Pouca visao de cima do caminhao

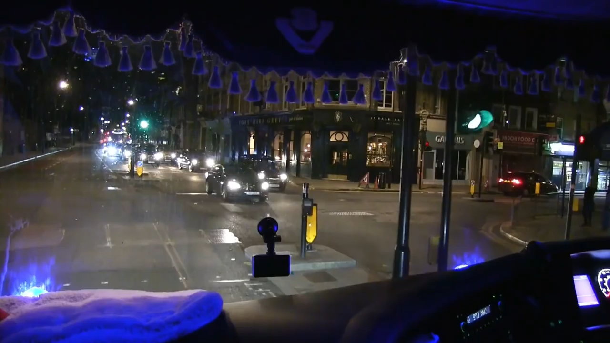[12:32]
Eu já achei a rua onde eu tinha que passar ali, tava fechada.
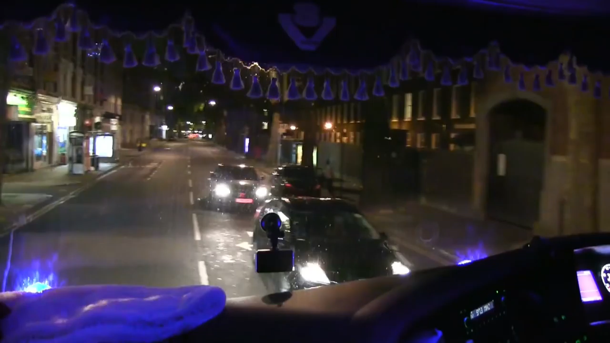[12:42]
Tá, vamos nós socar nesse centrão aqui. Aqui é canseira, viu? Ô lugarzinho encrencado.
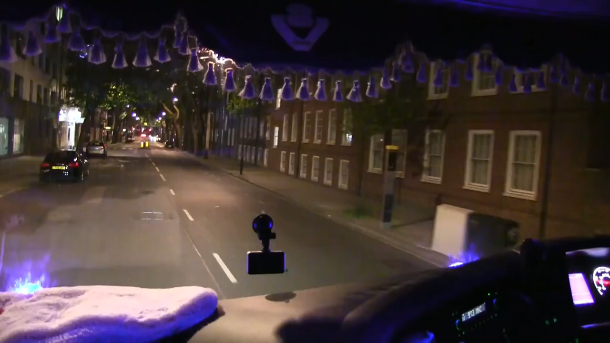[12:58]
O lugar onde que eu tinha que virar lá, tava acho que em obras lá, né? E já.
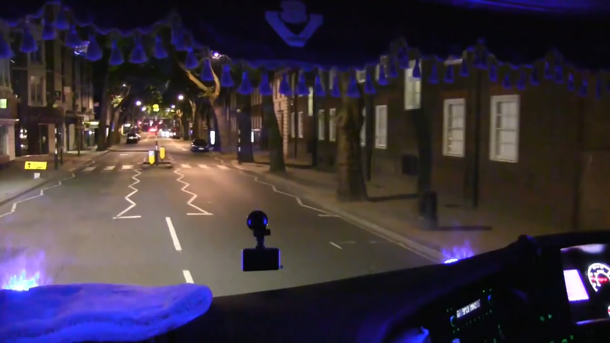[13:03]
Aí fecharam lá. Agora eu tenho que passar por aqui. Eu nem sei onde é que vai sair isso aqui.
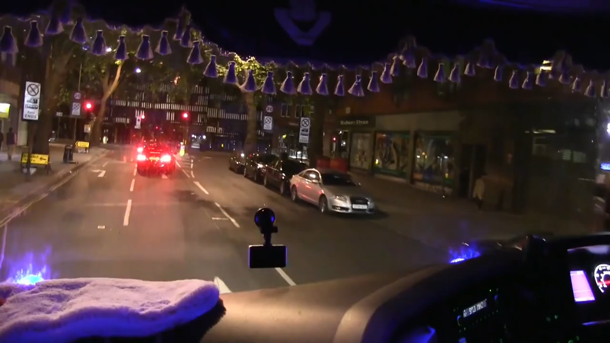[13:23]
Bom, que aqui a sinalização deles é boa, né? Vamos fazer uma coisa.